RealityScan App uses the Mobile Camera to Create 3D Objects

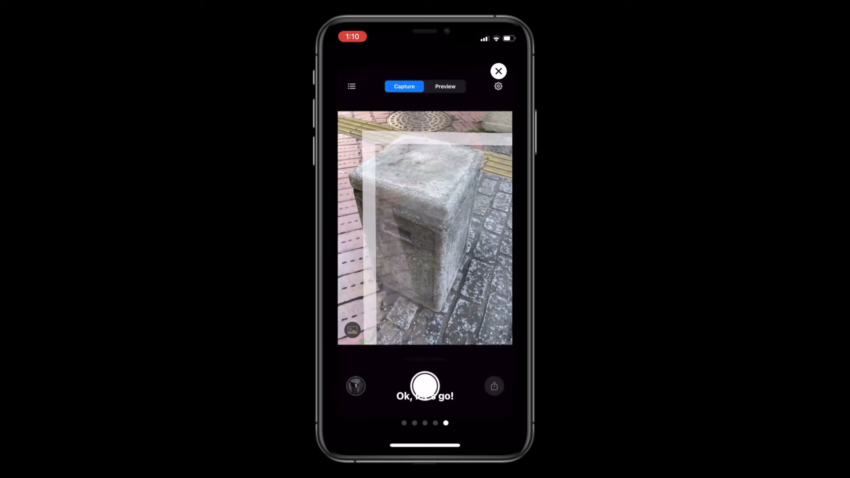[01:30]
As we are taking photos, we can see the positions of the photos in the AR view.
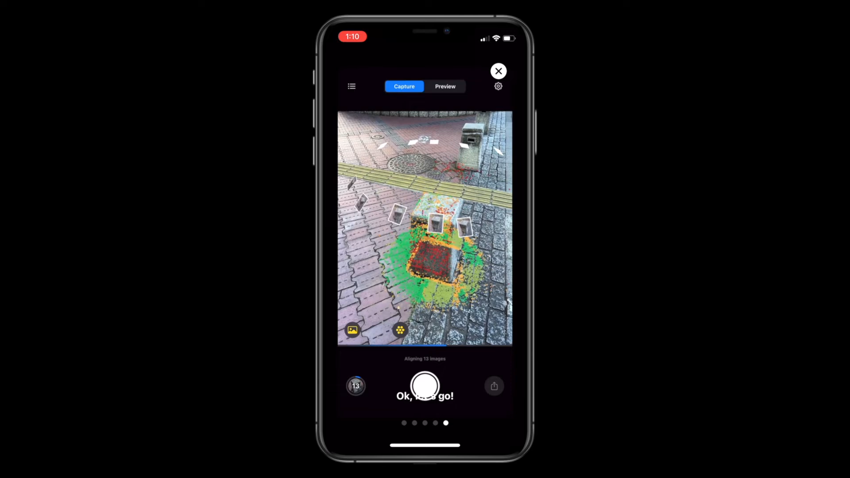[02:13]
One of the great online features of Reality Scan is being able to check the quality of my camera alignment while I'm scanning.
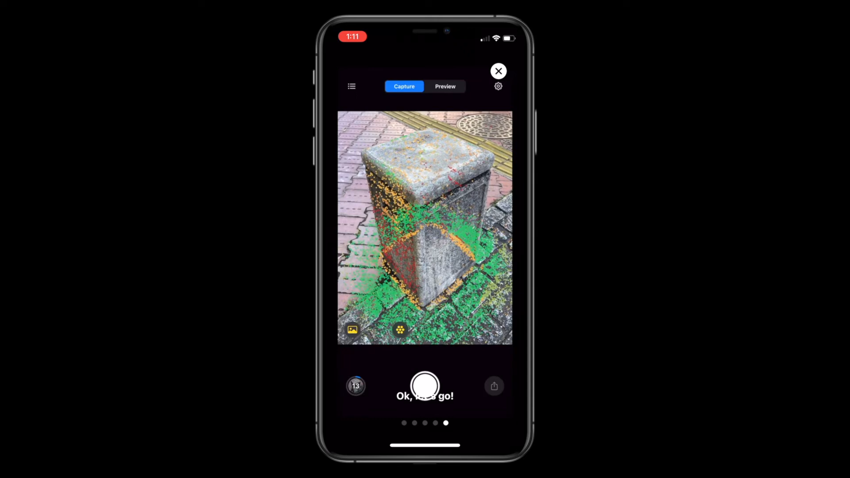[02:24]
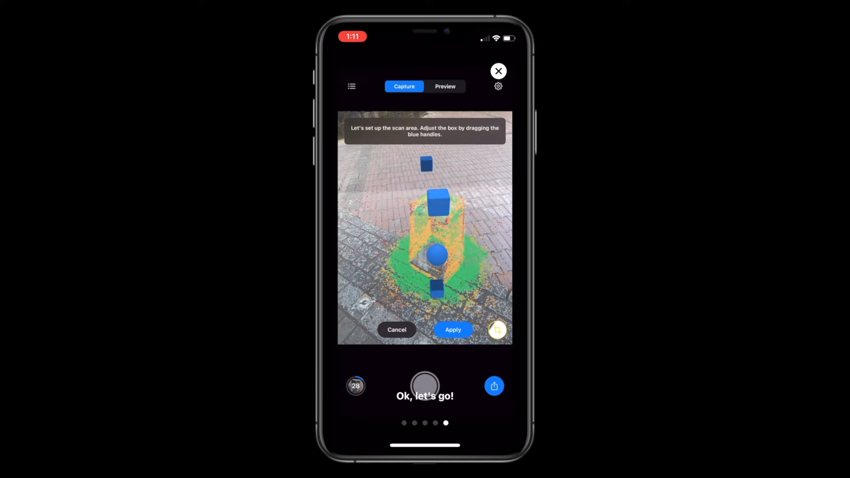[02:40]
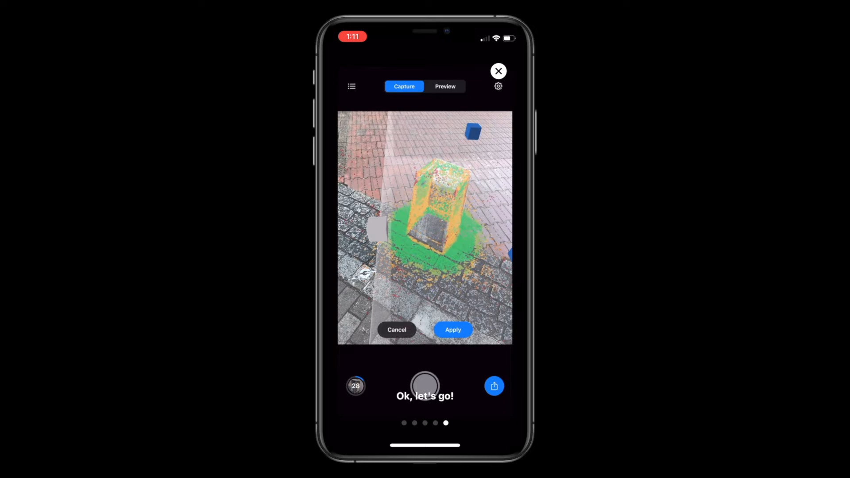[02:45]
You can adjust the scan area that Reality Scan can focus on using the crop tool in the lower right.
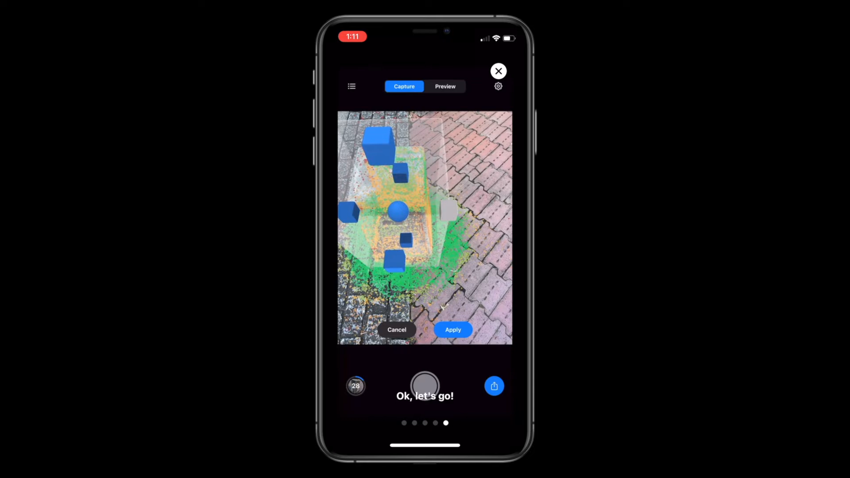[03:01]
Our goal when using the point cloud as a reference is to generate a fully green point
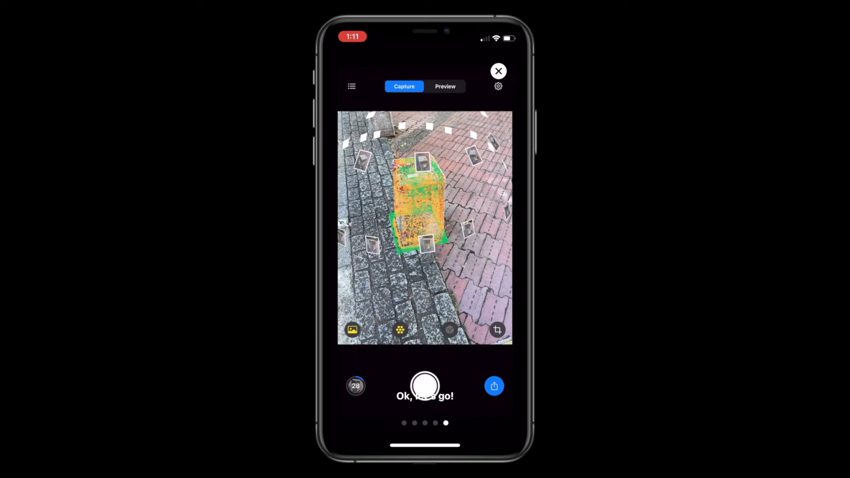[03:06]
cloud to achieve a model with a high level of detail.
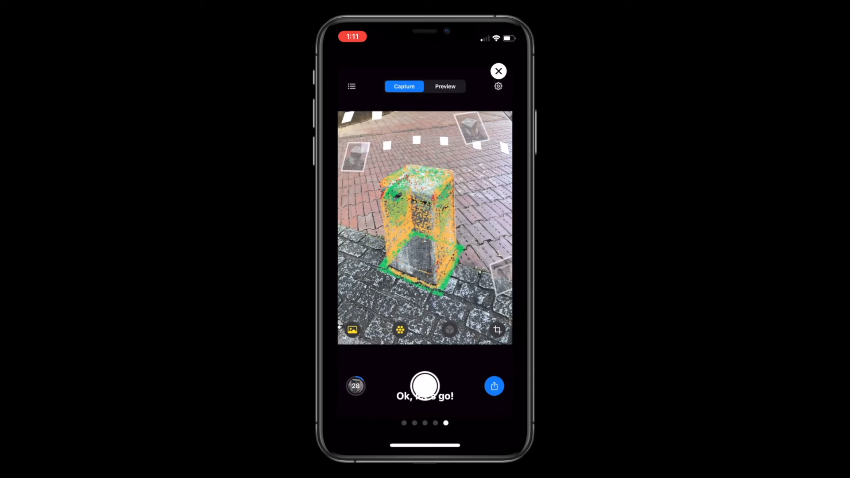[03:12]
Right now, we can see that there are sections of the object with yellow and red point cloud colors and spots that have no point cloud coverage at all.
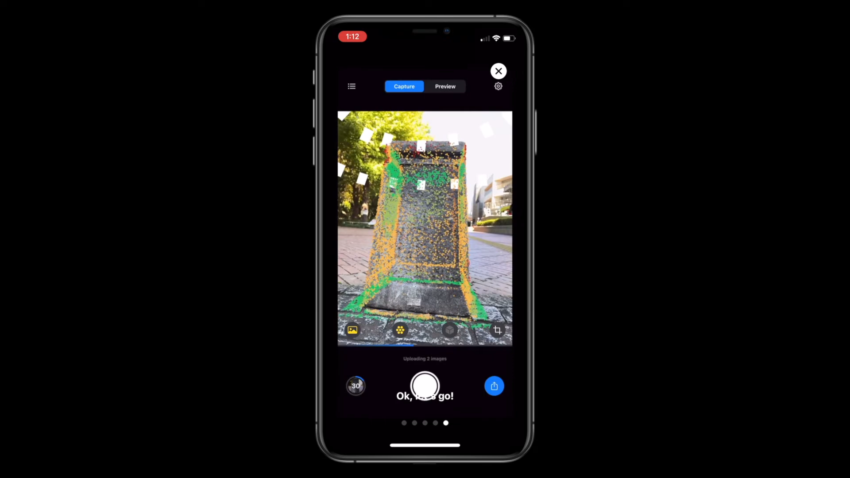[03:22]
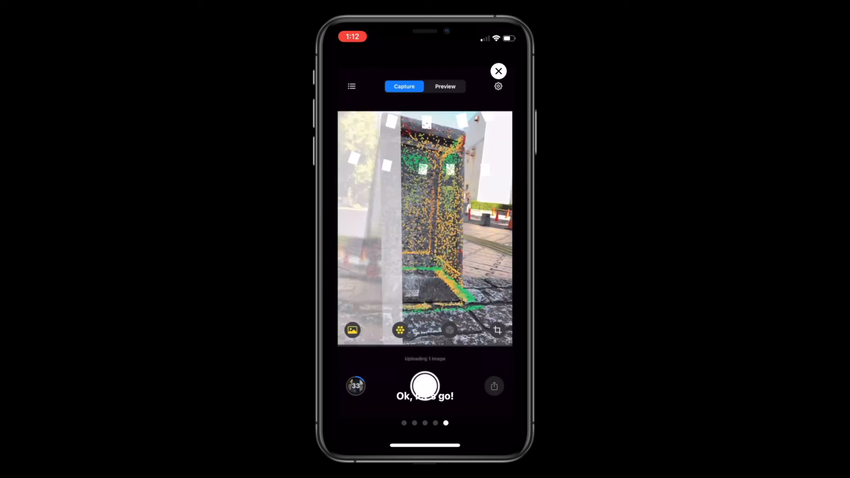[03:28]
What I'm trying to do here is trying to take photos around the object at a lower angle.
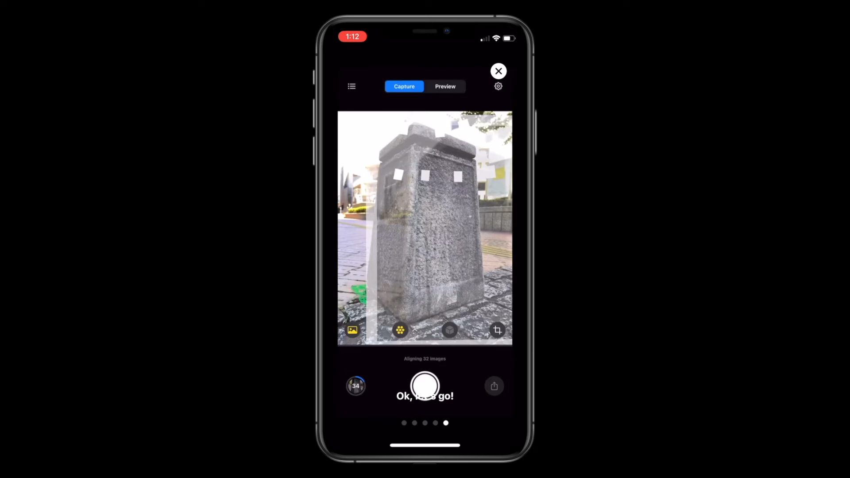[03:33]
I'm also taking photos of the low coverage areas with my viewfinder as perpendicular as possible to the surface.
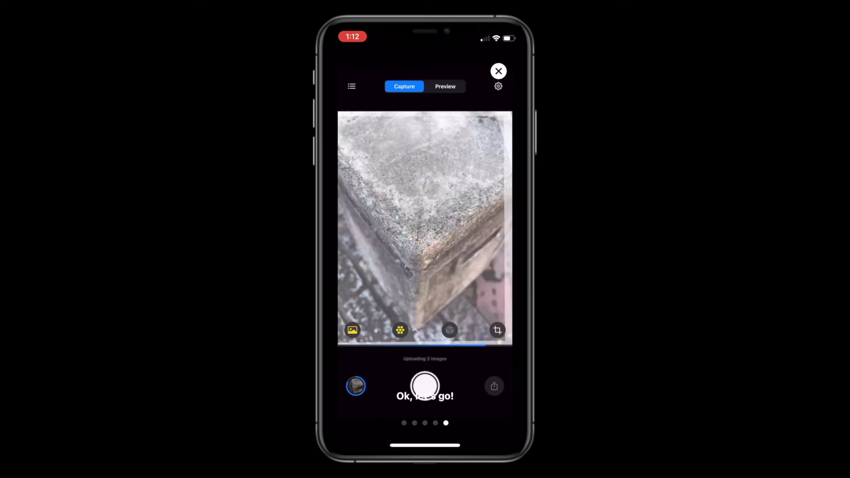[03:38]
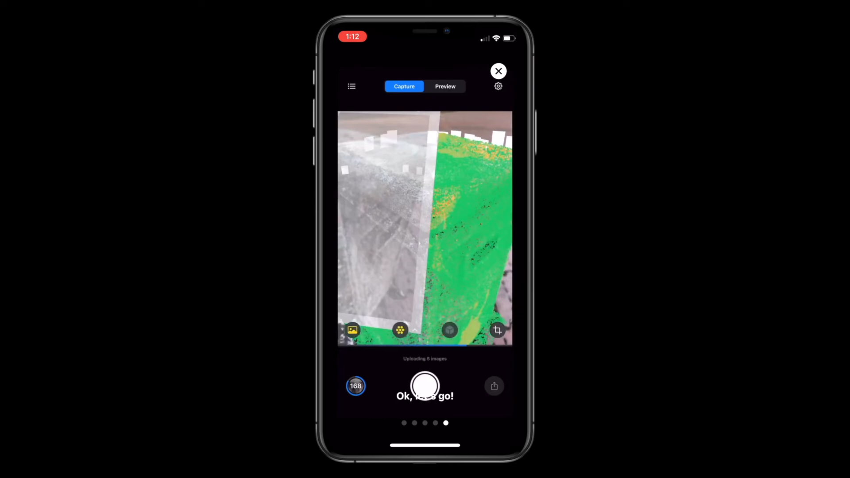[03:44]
Once again, our goal here is to generate a point cloud that is fully green for the highest quality model to achieve.